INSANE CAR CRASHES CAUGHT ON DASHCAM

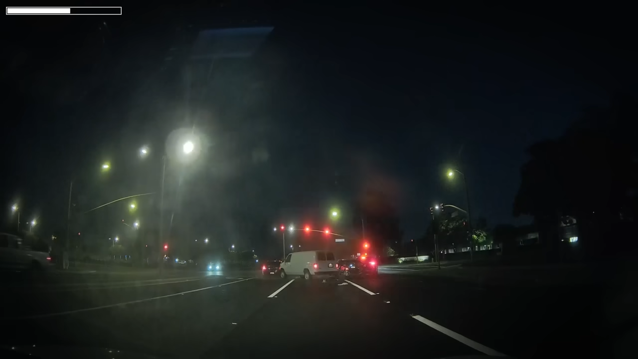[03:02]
Somehow the van driver managed to damage all four of the vehicles waiting for the light on his side of the intersection.
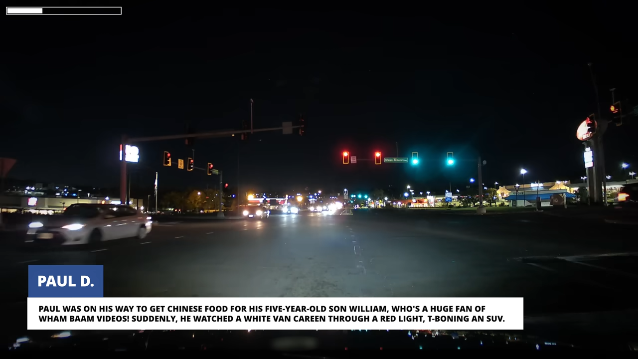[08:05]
Suddenly, he watched a white van careen through a red light t-boning an SUV.
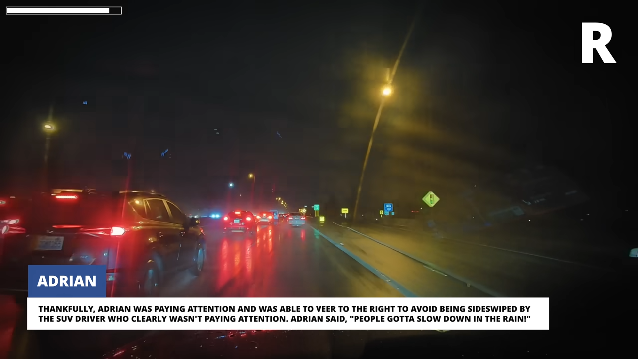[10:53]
sideswiped by the SUV driver who clearly wasn't paying attention. Adrian said, People gotta slow down in the rain.